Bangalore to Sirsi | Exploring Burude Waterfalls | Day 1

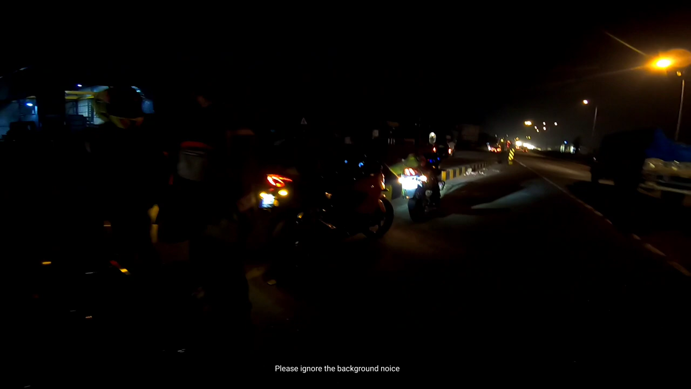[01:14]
ಒಂದು ಟ್ವೀಟ್ ಏನಾರ ಬಂದಿದೆ, ಒಂದು ಪಲ್ಸರ್ ಬಂದಿದೆ,
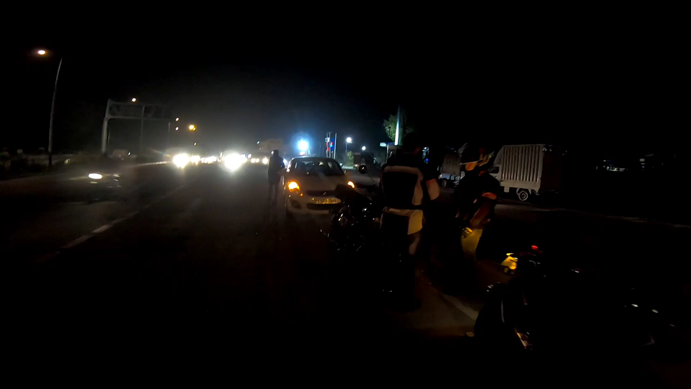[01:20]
ನೆಕ್ಸ್ಟ್ ಇನ್ನೊಬ್ಬ 390 ಅಡ್ವೆಂಚರ್ ಬರುತ್ತೆ ಕೆ ಟಿ ಎಮ್ ಅವ್ರದು. ಸೊ ಎಲ್ಲ ಕಂಪ್ನಿಯವ್ರದು ಒಂದೊಂದು ಗಾಡಿ ಸಿಗುತ್ತೆ. ಬಜಾಜ್ ಒಂದಿದೆ, ಅಪಾಚಿ ಒಂದಿದೆ, ಎನ್ಫೀಲ್ಡ್ ಒಂದಿದೆ, ಕೆ ಟಿ ಎಮ್ ಒಂದಿದೆ.